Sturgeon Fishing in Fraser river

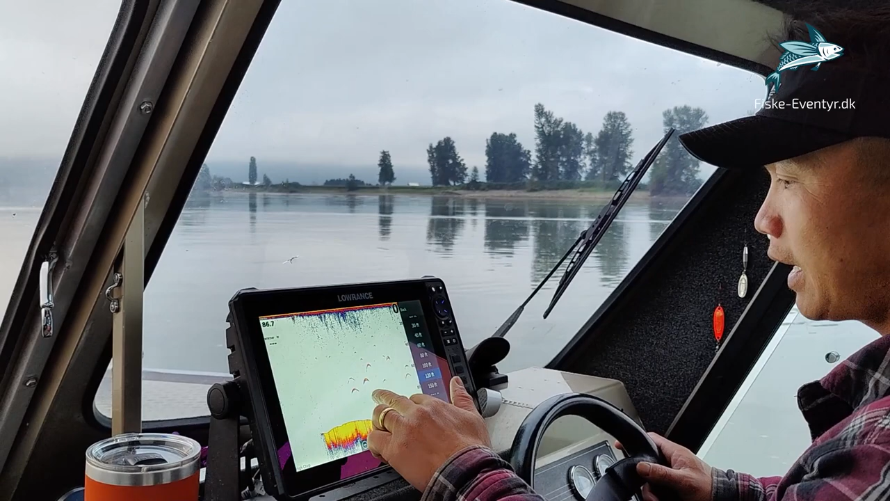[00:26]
Oh look at that one, Jesus. That's a really big one.
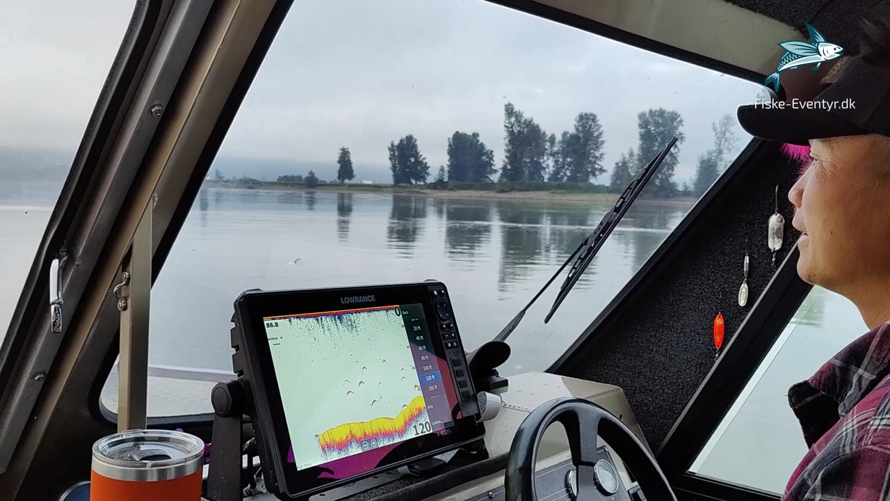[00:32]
Holy, really big. Really, really big. Oh wow.